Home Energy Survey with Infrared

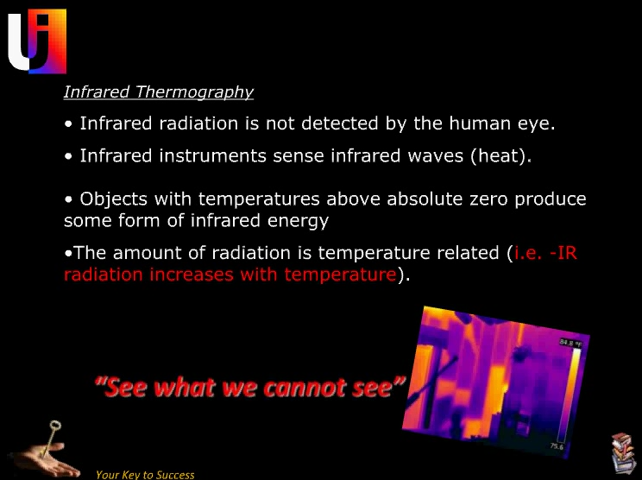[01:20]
In other words, see what we cannot see. An infrared camera allows you to do this. Residential energy surveys.
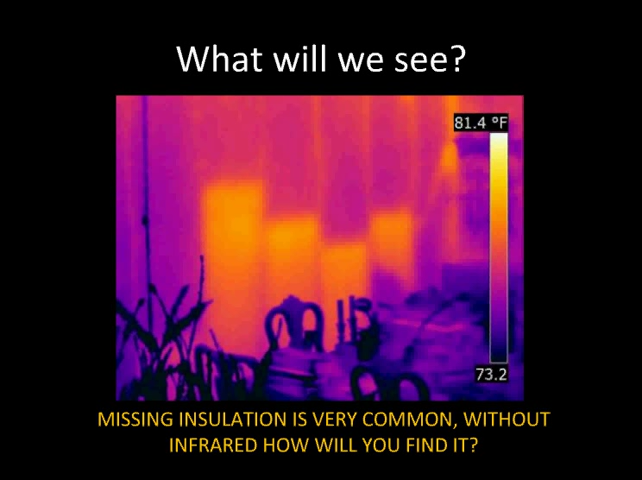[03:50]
On screen: scale top 81.4°F
Missing insulation is very common in almost every home. Without infrared, how would you find it?
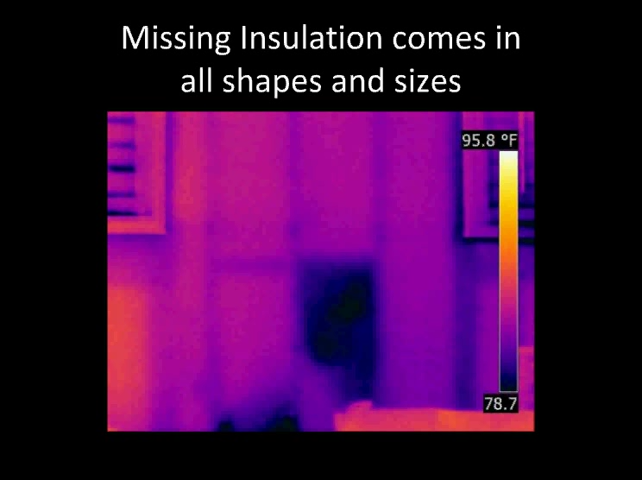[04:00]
On screen: scale top 95.8°F
Missing insulation comes in all shapes and sizes.
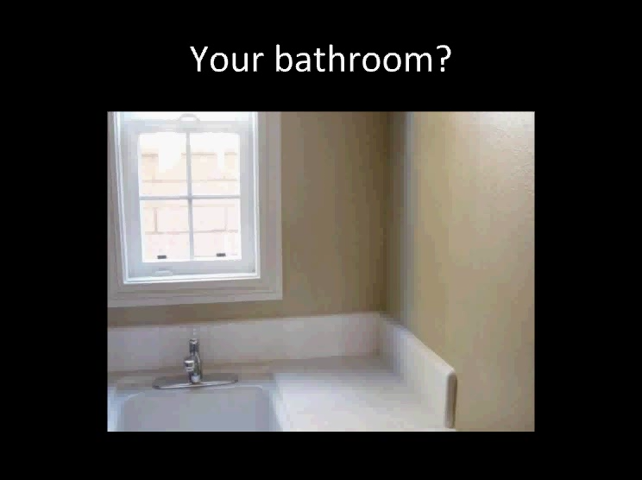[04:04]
Your bathroom? Wow, there's missing insulation there.
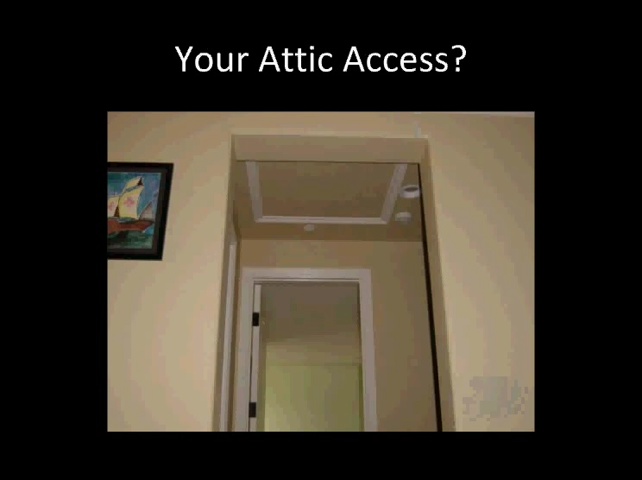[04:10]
How about your attic access cover?
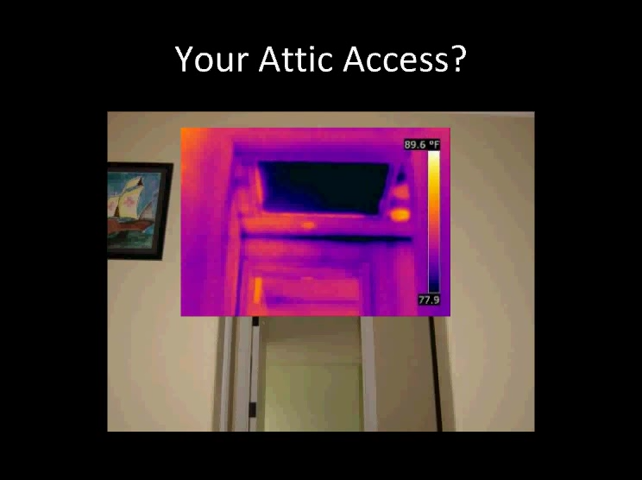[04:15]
On screen: scale top 89.6°F
Oh yeah, that's definitely missing insulation in that dark, cool area. How about your hallway leading to your bedroom?
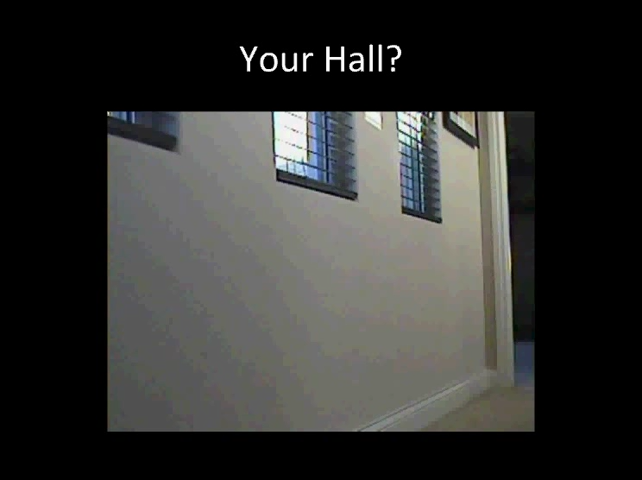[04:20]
Yep, right there. That's missing insulation.
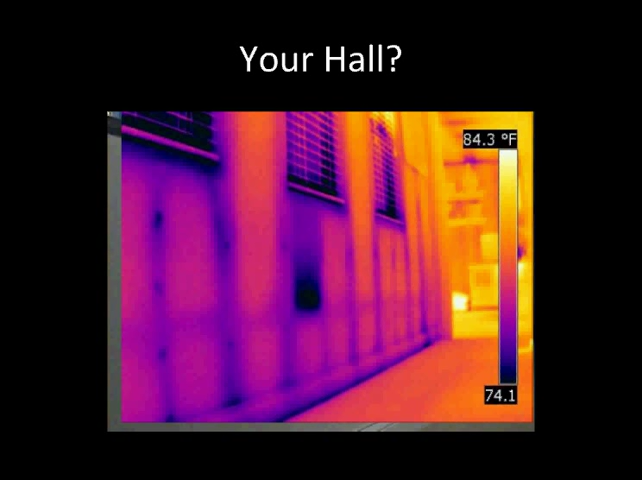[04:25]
On screen: scale top 84.3°F
Adding a blower door test to your IR review of your home is like a marriage made in heaven.